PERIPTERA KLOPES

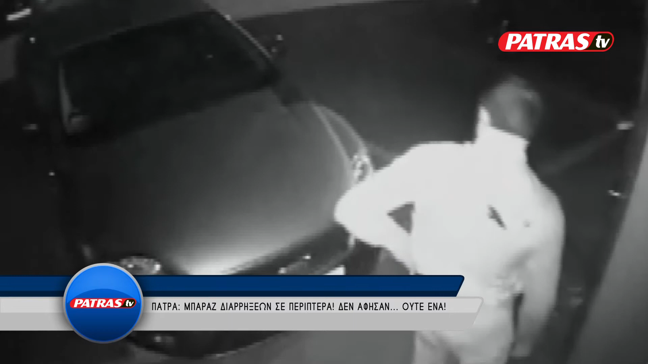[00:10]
Τα περίπτερα την πλήρωσαν τα ξημερώματα της Τετάρτης στο κέντρο της Πάτρας. Άγνωστοι διέριξαν 10 περίπτερα, από τα οποία δεν άφησαν τίποτα. Τις κινήσεις δραστών έχουν καταγράψει κάμερες από γειτονικά σημεία. Από το υλικό φαίνεται ότι οι δράστες είναι 5 και επιβιβάζονταν σε 2 οχήματα, ένα λευκό και ένα μαύρο.